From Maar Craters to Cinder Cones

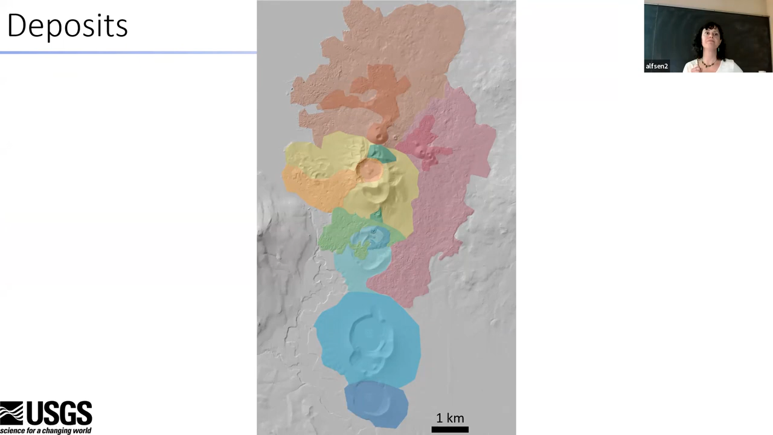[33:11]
Yeah, yes. Yes, the Deschutes flows out of Crane Prairie, goes through here. And then this is Gwickiup Reservoir down to the south. So South Twin Lake, the deposits are entirely surges.
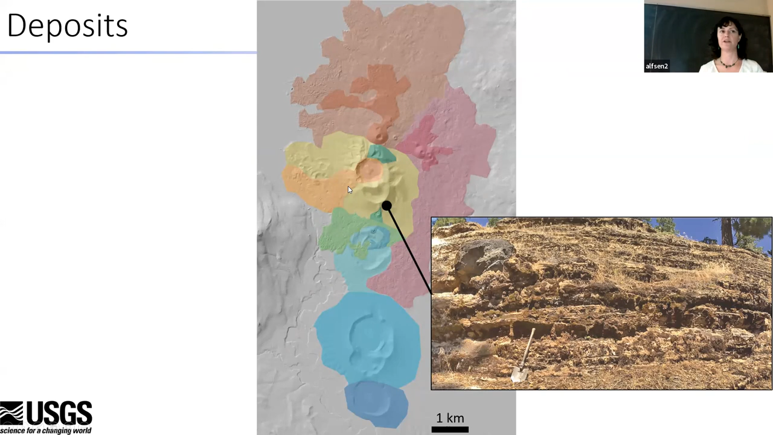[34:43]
When I originally looked at this area, I thought that this was going to be younger and that these surges must overlie this lava flow and the stuff coming out here. They are not present there. So this is older than this orange crater and these lava flows. We have mapped this as a lava lake.